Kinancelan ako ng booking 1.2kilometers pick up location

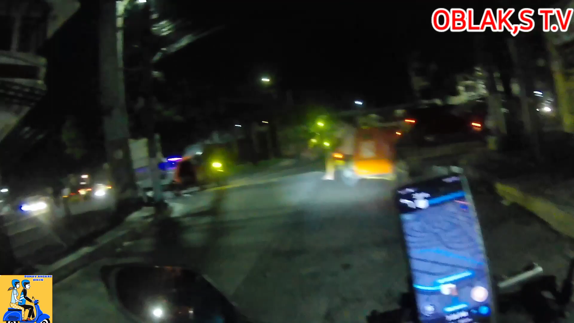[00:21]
Malayo pa yata yung pick up location niya kaysa drop off location niya. Alright, yaho, puro talo-talo na to. Ayos lang to, no, mga kaob. Baka call center din to. Baka kaya to nag-angkas. Para hindi siya malate.
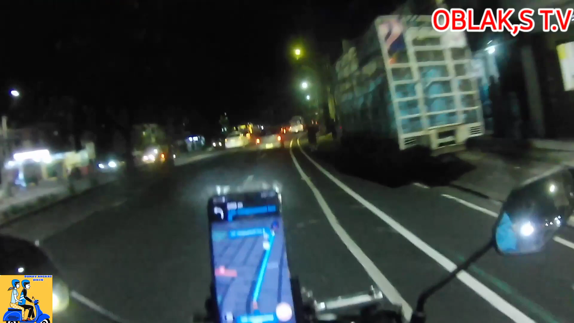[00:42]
Oh, Congressional Avenue, tapos pupunta pa tayo sa kabilang side. Ayos! Ayos lang. Pero po niya, no, mga kaoblogs, 50 pesos. Meron talaga ganun pero, no, mga kaoblogs.
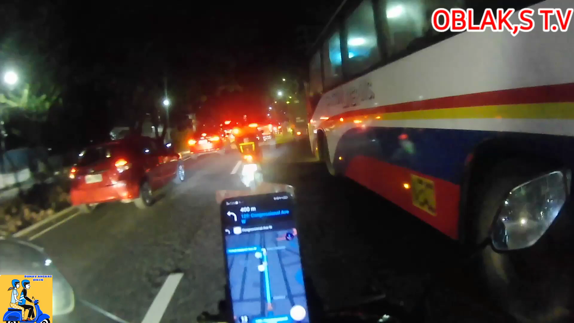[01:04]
Kaya mag-u-turn tayo dito sa may stoplight. Malayo pa nga yung pick up location niya kaysa drop off location niya. Alright.
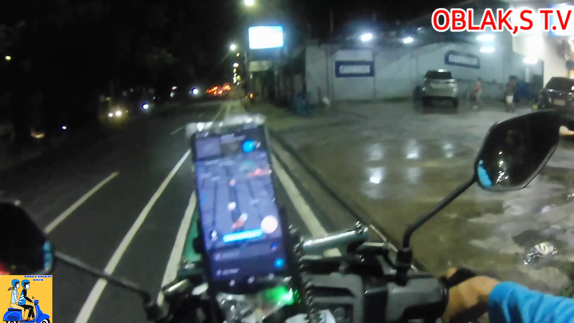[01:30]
Ano ito banda? Ah, dito nga. Dito tama dito sa The Rahouse Persian Cuisine,